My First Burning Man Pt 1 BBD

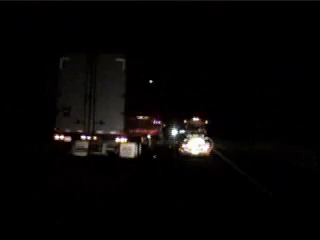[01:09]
We got Lisa in the car directly ahead. We got the Partridge Family bus.
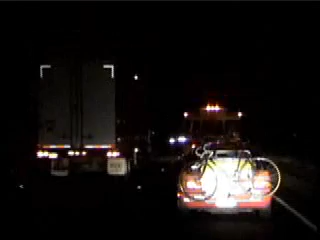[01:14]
Mike is driving, and we are going too damn slow. We can get out and skate faster than this. What you say, man? It's like roller skating to LA, man.
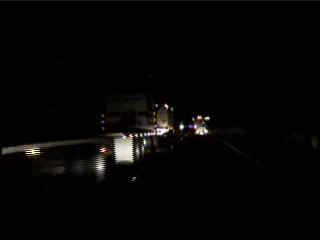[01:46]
And these guys are going too damn slow, so we're going to have to lead him behind.